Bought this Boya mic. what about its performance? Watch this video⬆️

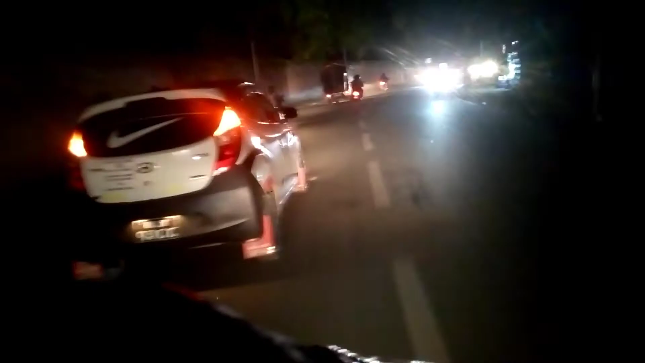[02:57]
मेरो अब यो हाई स्पिडमा काम गर्नु भने त हाइवेतिर काम आउँदैन, त्यही भएर आज म यहाँ ट्राई गर्छु। अहिले बजारमा अलि त्यो गाडीहरूको साउन्ड कतिको आउँछ अनि आफूले बोले कतिको आउँछ भनेर यो चेक गर्दैछु।
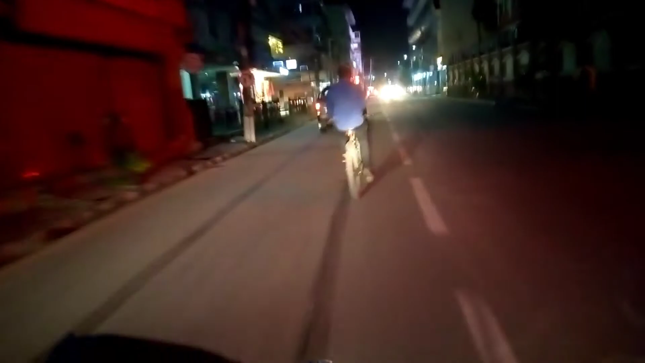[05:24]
साल खट गर्छौँ नि गाईको चाहिँ यहाँबाट अब दाहिने लाग्नु पर्छ।
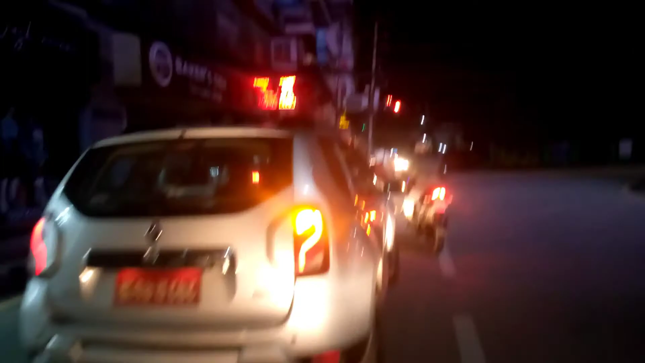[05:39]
अहिले फेरि ट्राफिक लाइट छ, मामाले बिताइदिन्छन्।